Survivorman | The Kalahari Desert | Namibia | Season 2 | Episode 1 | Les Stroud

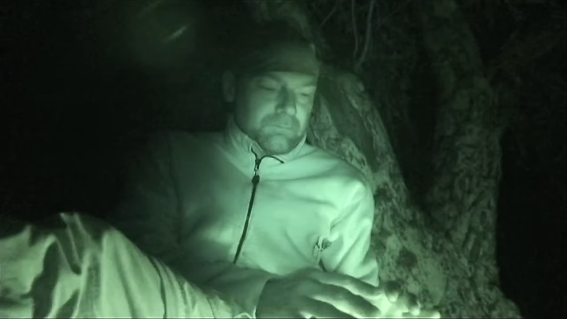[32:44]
All right, this is nuts. I didn't sign on for this. I'm up because I'm freezing. It's the middle of the night and it's quite cold. If I wasn't using all of the containers I have to try and catch scorpions, and if I had any water, I'd be using the water in the container to boil me up something to get me warm.